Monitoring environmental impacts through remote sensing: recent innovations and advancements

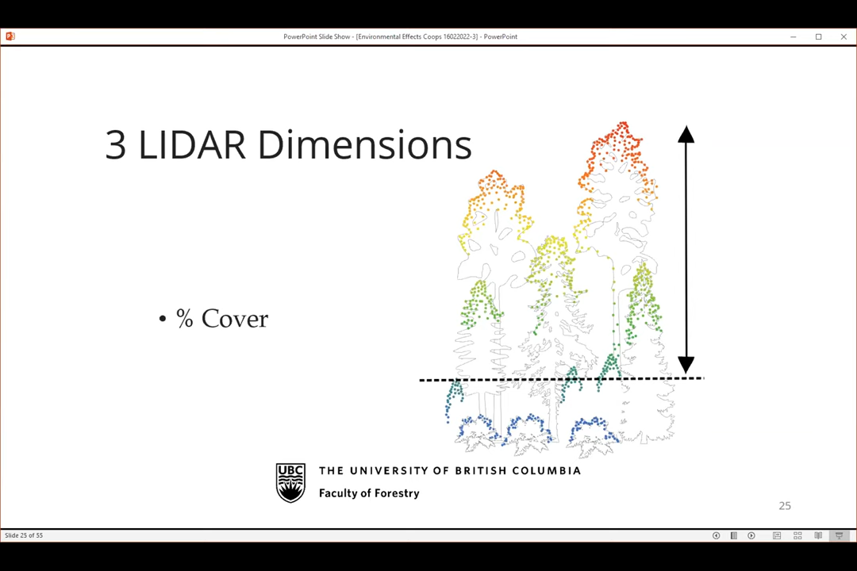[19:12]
If the LIDAR pulse is the skewer, then you can sort of go through different layers and you can work out what's the density of my sponge, what's the density of my cream, what's the density of my jam. So you can actually work out the cover very accurately from LIDAR as well.
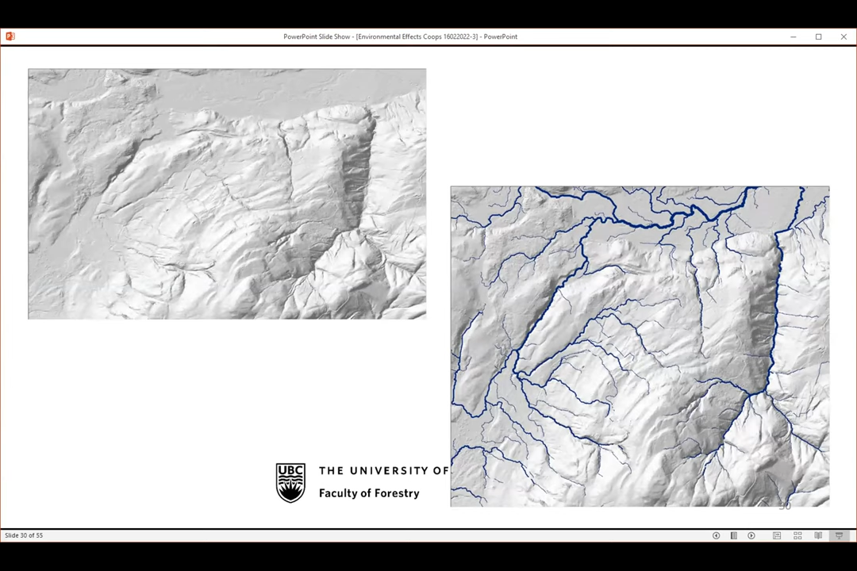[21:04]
And so this idea of using the DEM from the LIDAR to go away and look at stream networks is also an interesting area to work within. You can use the LIDAR, pour a bucket of water, recreate the stream network. Once you have a stream network, you can work out the slope of the streams.
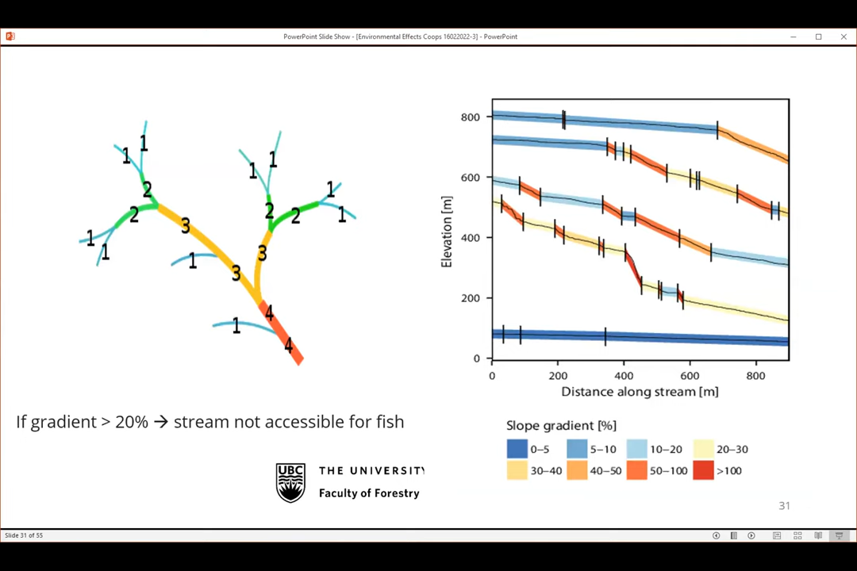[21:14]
You can work out the gradients of each of the streams, very relevant in British Columbia,
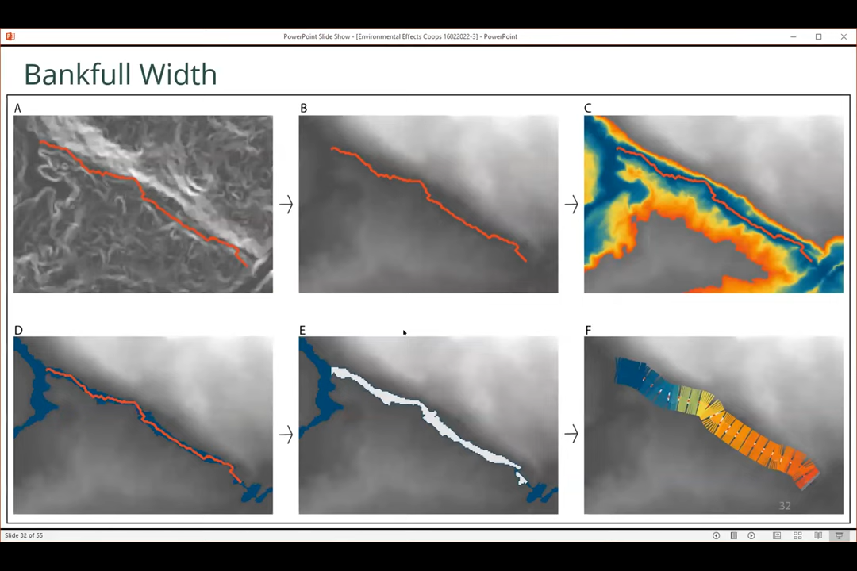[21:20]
which allows us then to go away and see things like how wide are the streams and the bank full width, allowing us ultimately to go away and classify riparian and stream areas along a river.
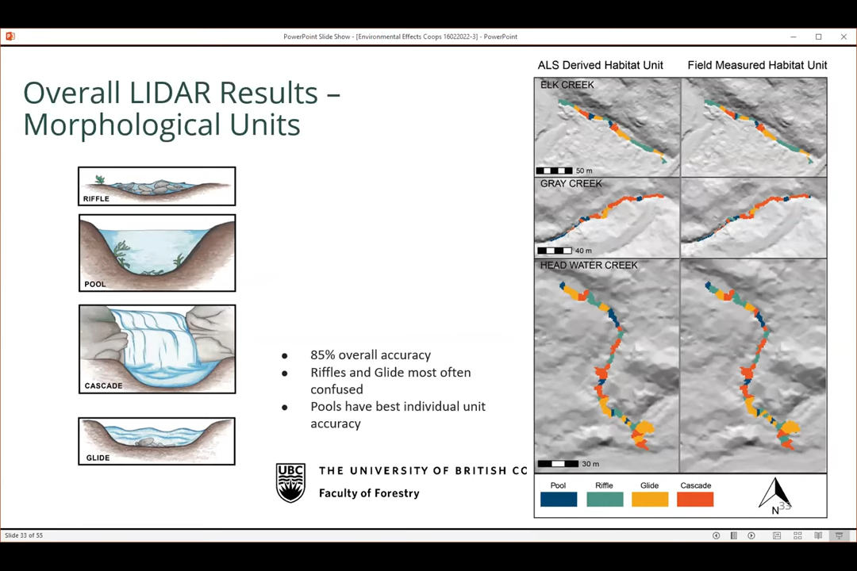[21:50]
But if we look at the DEM, we're getting this extraordinary information about the hydraulics, the hydrological components,
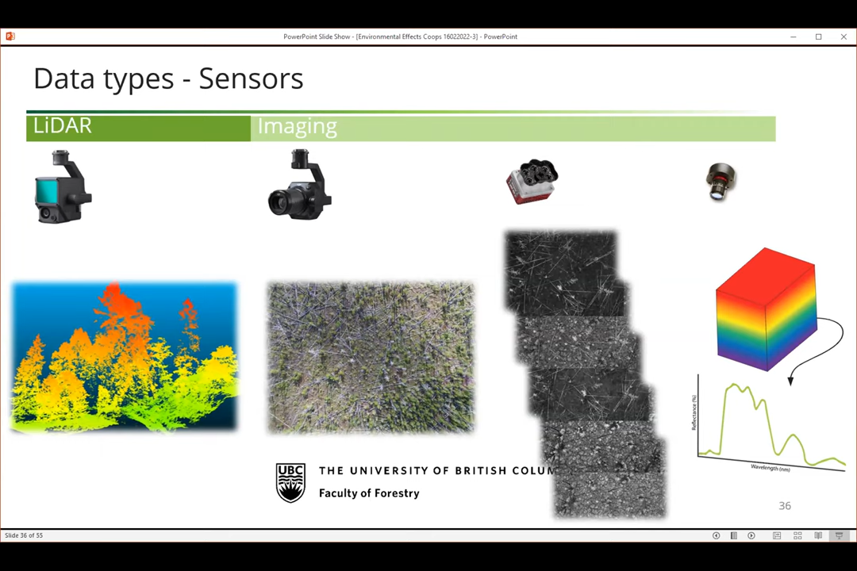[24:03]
increasing the likelihood and the chance that you can detect a signal from a species or an object. But on the other hand, the resolution, the spatial resolution of visible cameras is much higher and also more affordable. We can actually collect or create three dimensional point clouds with this image data as well. Like they look very similar to lighter point clouds. But we have to collect imagery in systematic ways with a predefined overlap and at a predefined altitude,
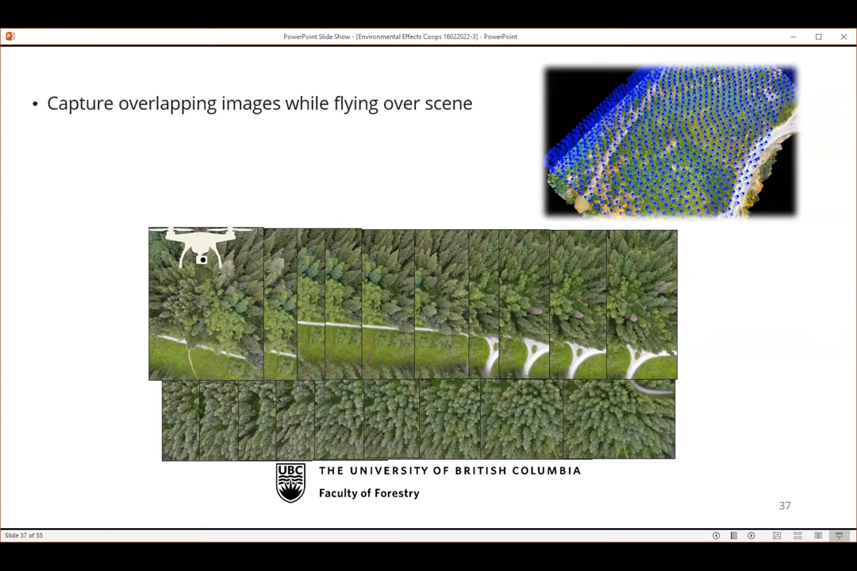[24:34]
which ultimately drives the resolution in these data sets. So the two main data sets that are created are the point cloud, as you've seen, and the Orton Mosaic, which is basically a large aerial image. The process in which these are created is called photochromatic processing, which first includes or incorporates image alignment. And in that process, we also determine the position and orientation of the images.
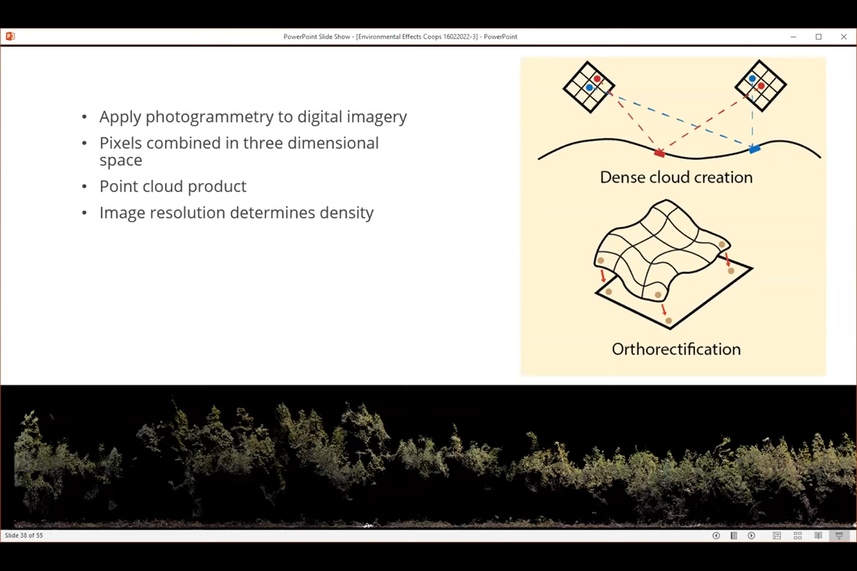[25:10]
And after that, we can create the dense point cloud. And basically, we all like all pixels in all images are converted to a point in 3D space. The last step is where we take all the images and re-project it on a two-dimensional surface, which is then the Orton Mosaic. Well, the Orton Mosaic is an analysis-ready project. But in order to analyze vegetation structure and say anything about vegetation height, we need to take some additional processing steps.
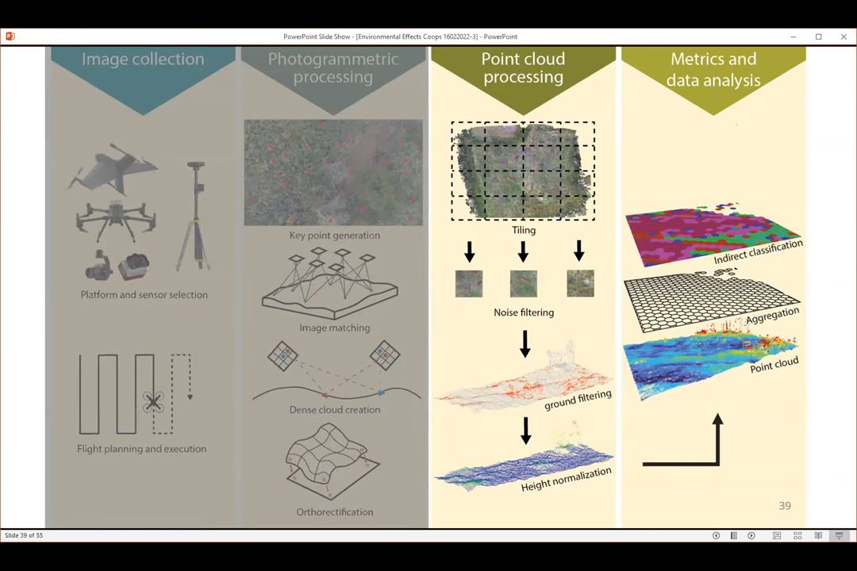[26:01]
Then you have these point clouds that you can use for further analysis. What is typical is that you aggregate these points over a grid or for tree outlines, and then you go away and use that for your classification or further modeling of environmental metrics.
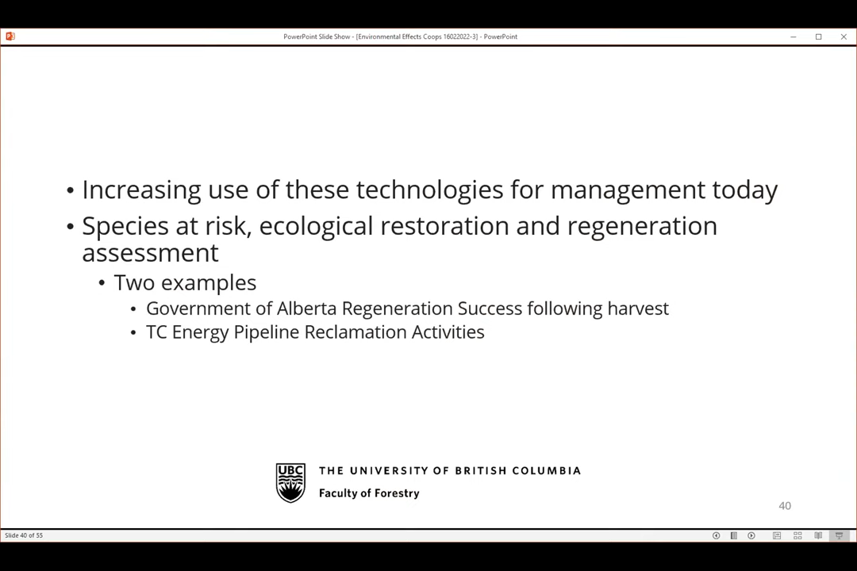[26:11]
We are looking at ways to use these data sets for environmental management today. An example is for monitoring forest regeneration. This is for a project that someone else did in the lab for the government of Alberta.
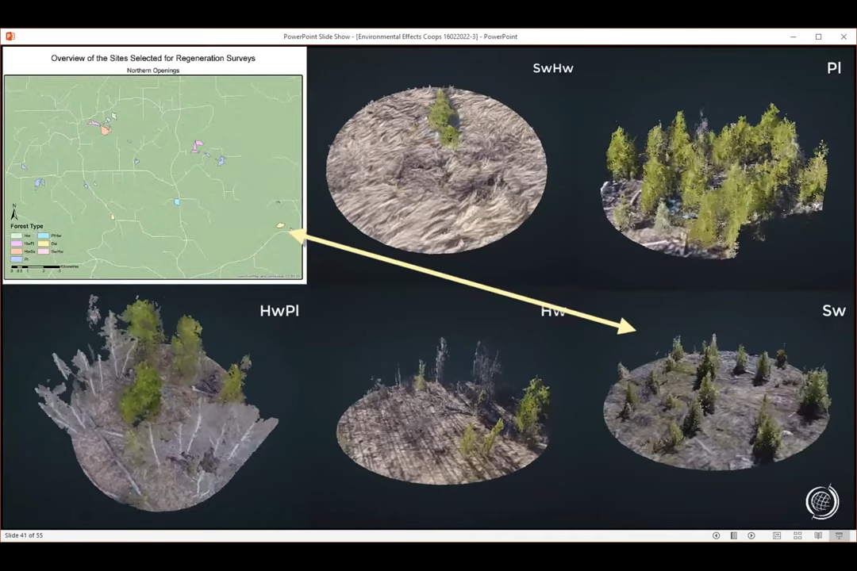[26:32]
And here you see data sets collected in a production forest, predominantly conifers, but also including some aspen. And the data sets were collected before green-up in spring.
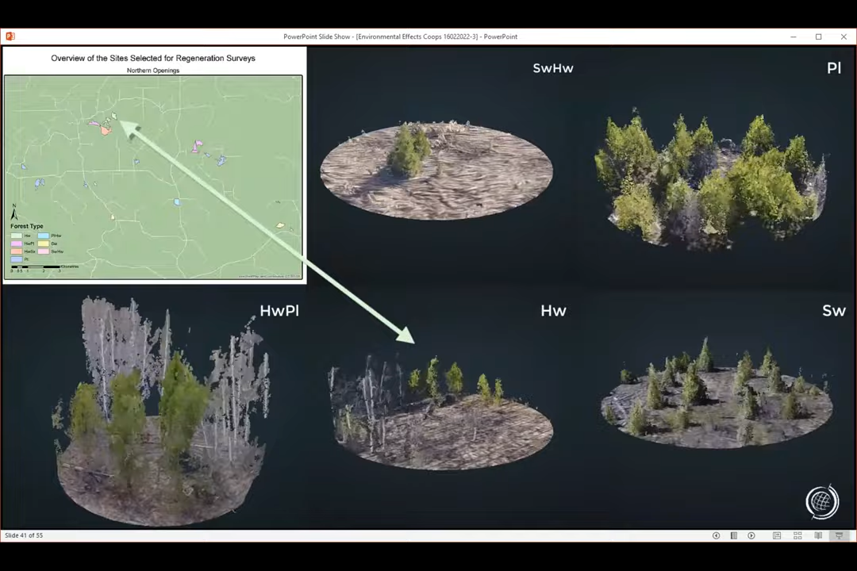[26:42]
Another example is using drones for monitoring reclamation on pipeline right-of-ways.